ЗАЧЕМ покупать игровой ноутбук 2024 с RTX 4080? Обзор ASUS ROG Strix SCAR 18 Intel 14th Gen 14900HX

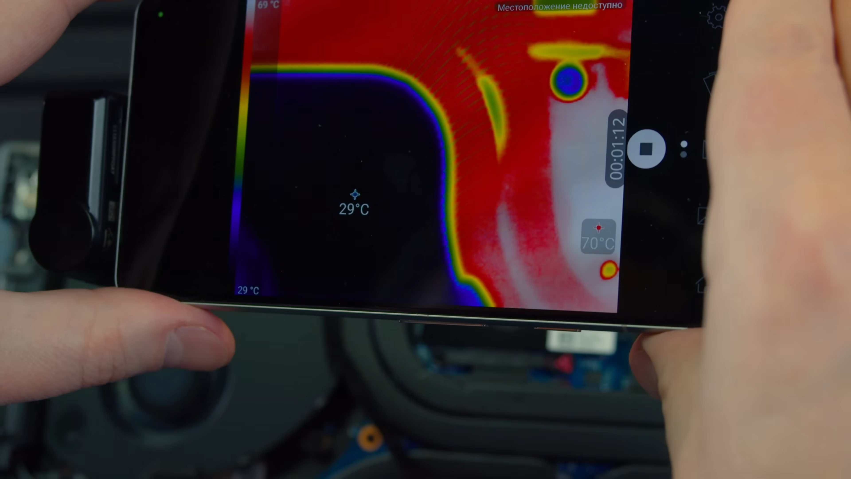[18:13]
On screen: spot 29°C, max 70°C, scale top 69°C, scale bottom 29°C
То, чего нет у криминального, уже потекло силиконовым маслом.
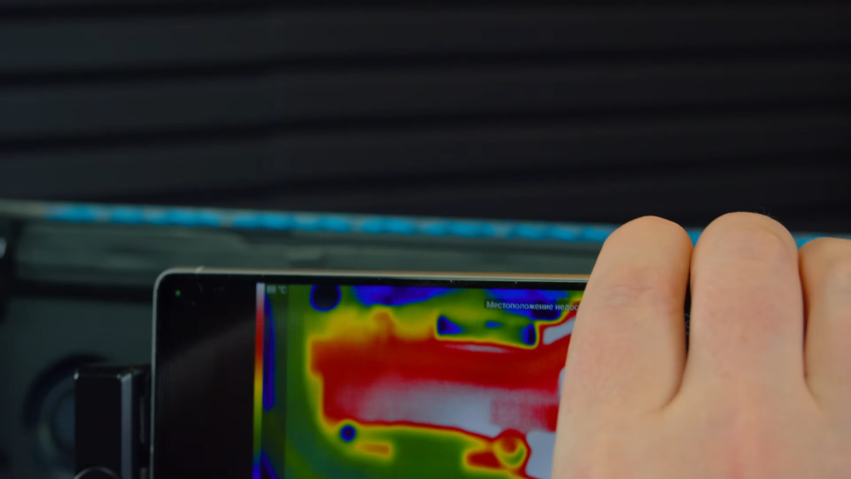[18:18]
Перемещаемся в сторону VRM-видеокарты. Самой видеокарты. 88, 87.
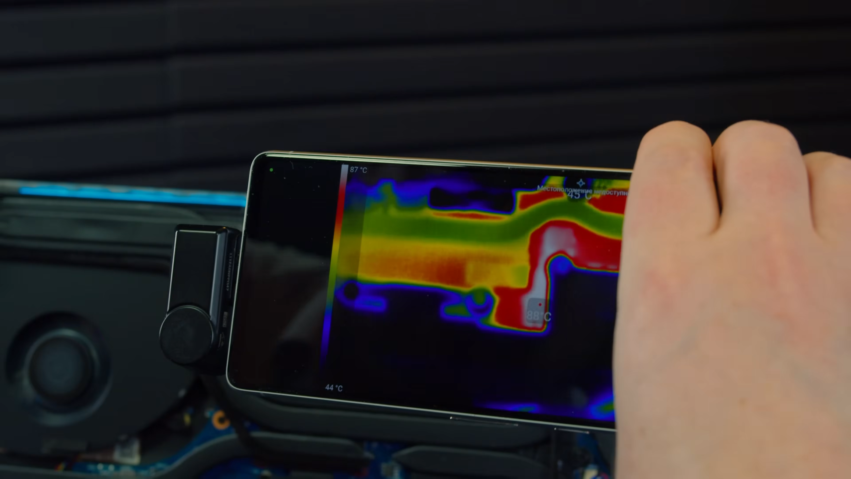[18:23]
Жарко. О, 85 по радиатору VRM. Да, 81, 82, 79. Угу, красота. Что касается вентилятора Юрия и его эффективности.